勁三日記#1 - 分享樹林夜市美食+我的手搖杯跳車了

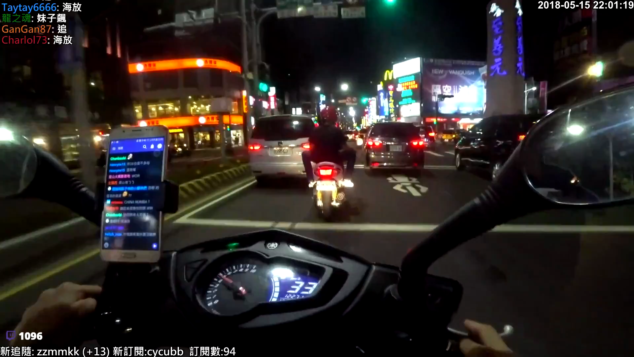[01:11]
跟著馬尾妹子走我從車站裡面鑽車風就這樣飛過去了她已經漸漸拉開距離我們已經離她超過一百公里她已經漸漸地離開我變前了我至少八小時以上所以我出去通行我才
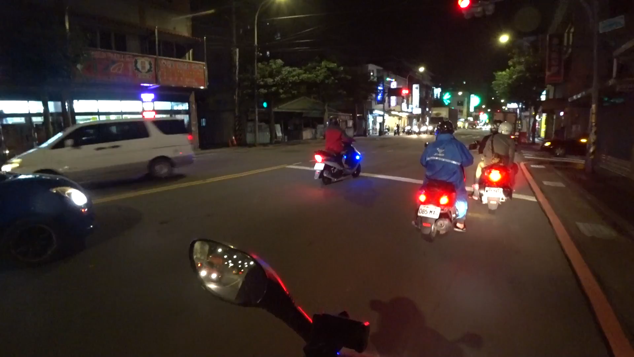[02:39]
你看對面有一台汽車是佩佩豬
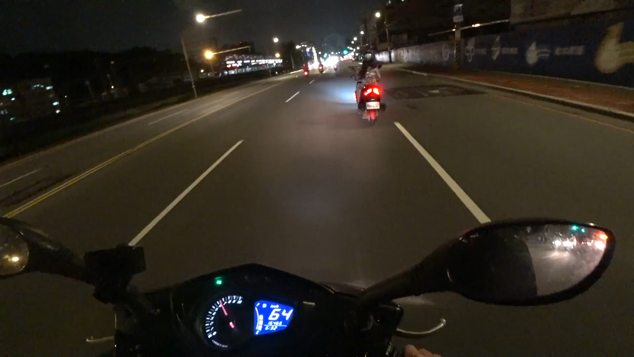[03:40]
唷這個May看起來不錯喔腿長長的穿著外套還改燈燈好亮喔好像不錯耶長頭髮長髮飄逸還很安全會打方向燈後煞車的時候都會有很尖銳的煞車聲嘰嘰嘰嘰嘰嘰那種東西這台車有改後跌煞但是好像好像假如是摩
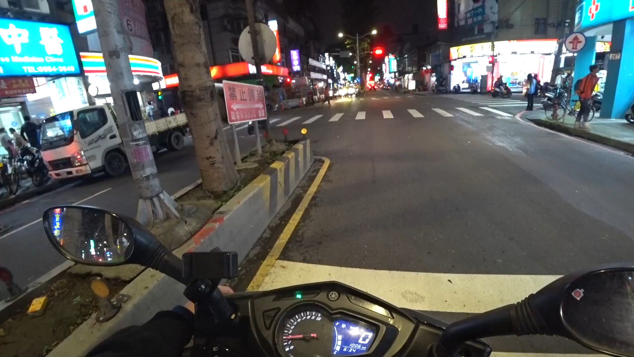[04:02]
托車跌煞有嘰嘰嘰嘰好像是成正常的事情這車改好多喔現在在這邊騎車錄影又讓我回想到之前在大陸騎摩托車直播的回憶了那時候騎摩托車直播那些國人們都會說蛤怎麼可以騎摩托車怎麼滿街上的摩托台灣不是中古了嗎怎麼沒進摩不然就是好落後台灣好落後
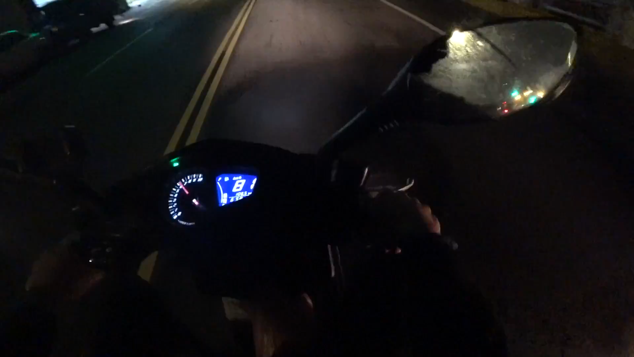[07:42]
看掉了剛剛遇到一個大坑洞冬瓜仙爐掉了回去看一下在這這個全家前面的地方掉了
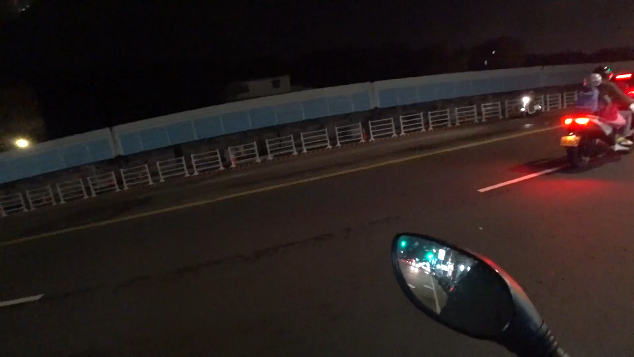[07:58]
哇勒掉在這爆開了
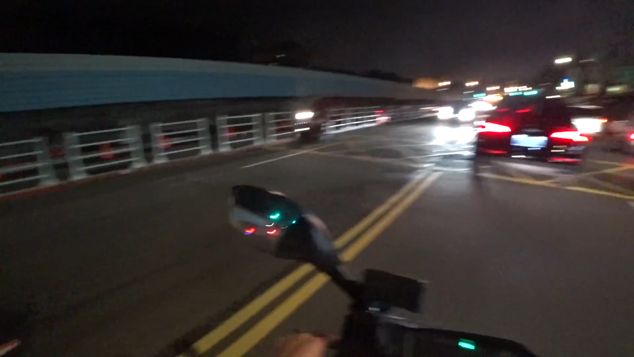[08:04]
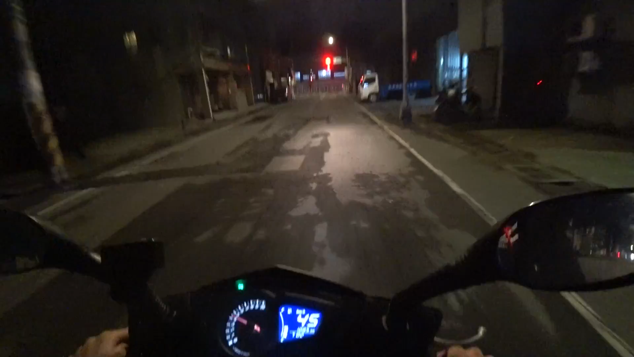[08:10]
為什麼台灣的路都要這樣子坑坑巴巴像越野賽啊那時候去大陸的時候還有去美國他們路遠沒有比我們爛啊都沒有到處都要補丁這樣子都是坑坑洞洞的整
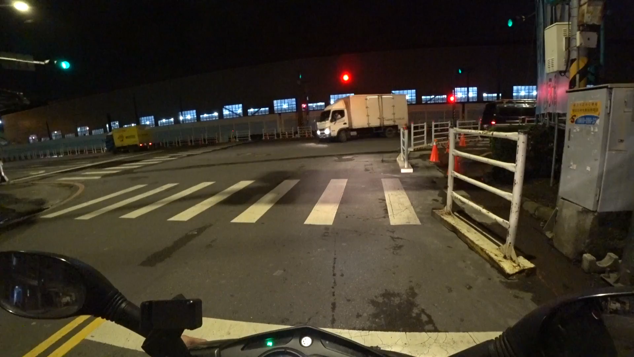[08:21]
天新聞在那邊說大陸落後我去大陸就覺得大陸至少領先台灣20年以前亞洲四小龍現在亞洲四小蟲真的啊整天在那邊嘴拋的觀眾們要出去見見市面雖然說他們有他們地方的一些政策和限制但是基本上整體科技是OK的OK
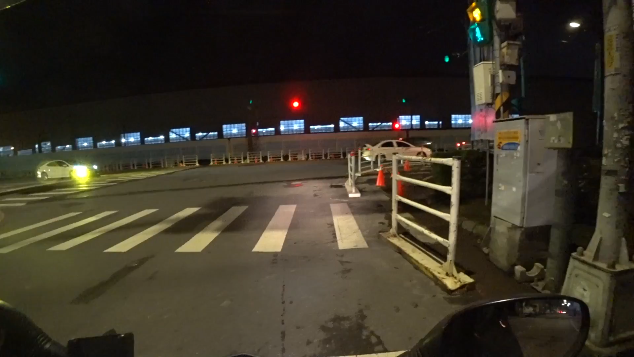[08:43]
這車要靠右遠不打方向你才是最討厭的東西不知道